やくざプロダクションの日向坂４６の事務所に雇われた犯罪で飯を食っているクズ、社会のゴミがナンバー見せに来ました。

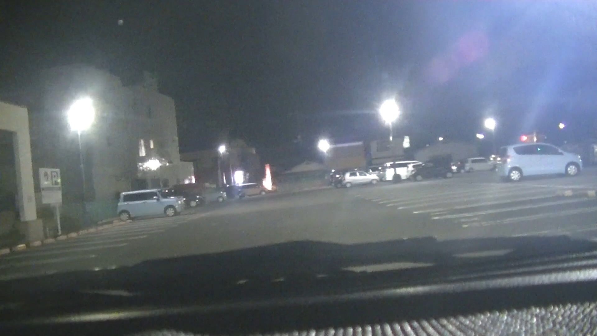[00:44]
2230のワゴン、ホンダの白い軽、白ナンバ
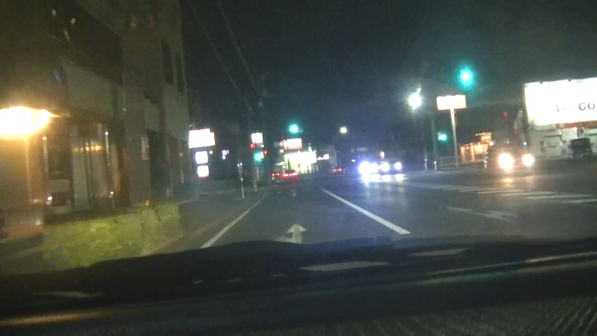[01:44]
止まってるぞ。ほら、2999の白い毛、この間ここに車停めたけん。